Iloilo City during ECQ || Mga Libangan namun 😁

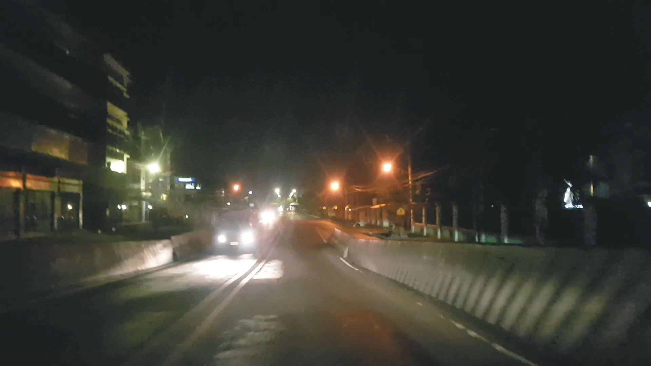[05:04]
So wala kit ko dito bro, so nagabidi-video lang ko while driving. So that is Mandrio Plaza, damo man siyang managmian yung mga lugar.